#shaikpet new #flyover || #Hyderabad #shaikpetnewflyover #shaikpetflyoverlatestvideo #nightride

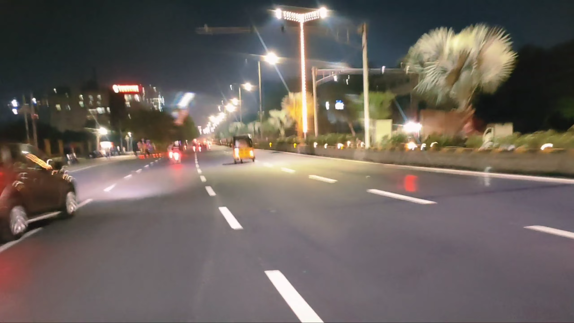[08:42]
గమనించి కొంచెం స్లోగా వెళ్తే బెటర్ అని నేను అనుకుంటున్నా ఇక్కడ యూటర్న్ తీసుకున్నామండి
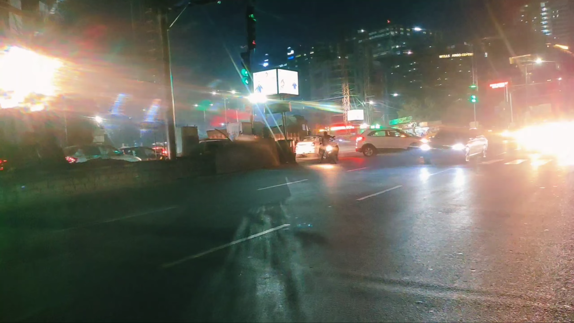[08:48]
ఇక్కడ నుంచి యూటర్న్ తీసుకొని ఇప్పుడు స్టార్ట్